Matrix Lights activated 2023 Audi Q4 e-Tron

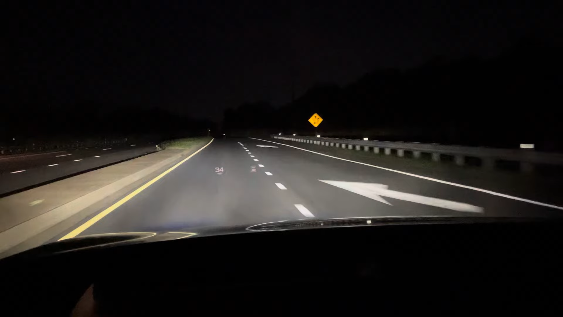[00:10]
gets because NHTSA can't get their regulations right, but you can see it senses a car right there in the middle, darkens the spot, everything else around it is high beam. I think BMW calls this the anti-dazzle feature, Audi is matrix light, but they're enabled in the U.S., but you cannot turn them on, or they're not turned on by default.